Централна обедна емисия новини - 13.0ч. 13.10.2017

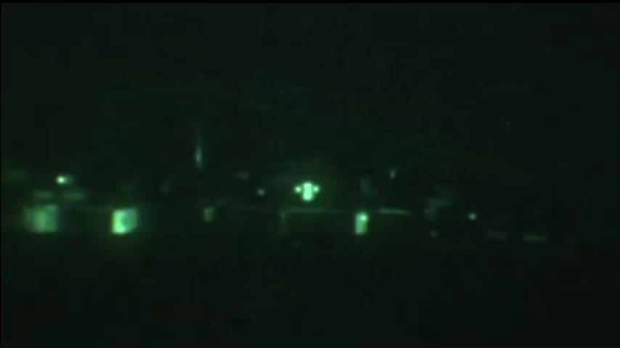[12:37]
Турски военни от специалните части, дислуцирани край границата с Сирия, навлязоха в Идлиб.
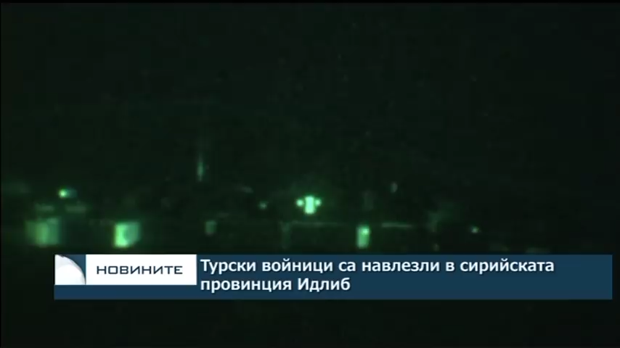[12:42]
Кунволът наброява 30 бронирани автомобила и около 80 турски командоси. Това предаде агенция Ройтерс, като се позова на двама бунтовници и един очевидец.
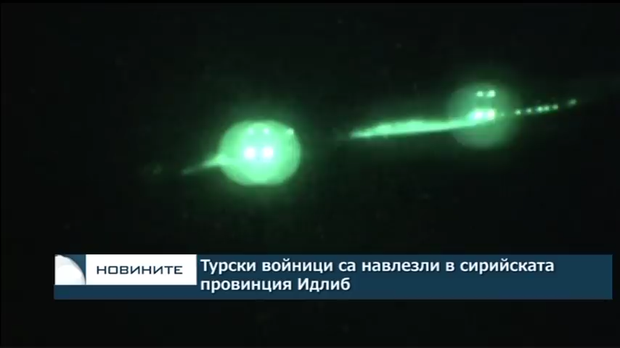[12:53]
Войниците се насочиха към хълма Шейх Баракат, от където има поглед към цялата северо-западна част, държана от бунтовниците.